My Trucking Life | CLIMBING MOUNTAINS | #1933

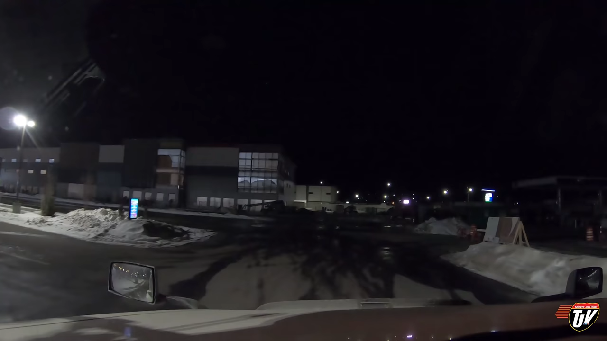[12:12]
You have arrived at your destination on the right side. We have. We are at the automatic truck wash again. Gotta wash this load off for the customer. It's just the way it is.
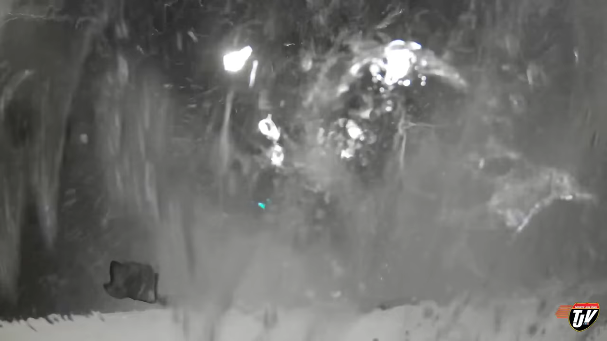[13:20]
Oh, it's telling me to stop over there.